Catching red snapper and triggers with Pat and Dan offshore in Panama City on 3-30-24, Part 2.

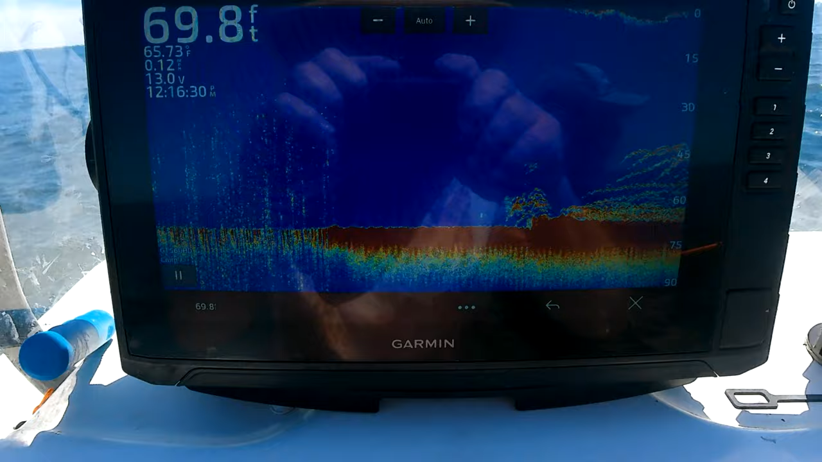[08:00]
On screen: depth 69.8 ft, water 65.73°F
It's right at 70 feet of water. That's the edge of the wreck, and that's what we're seeing on the bottom.